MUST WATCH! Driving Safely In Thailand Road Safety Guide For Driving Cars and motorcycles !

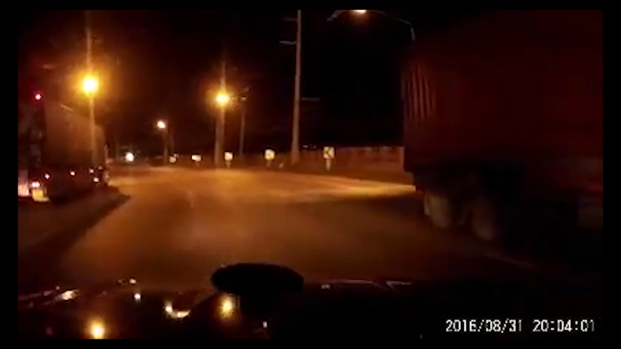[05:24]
both ways because motorbikes will come from out of nowhere these girls were coming down the wrong way and nearly paid the price now motorbikes not looking is also common and quite disconcerting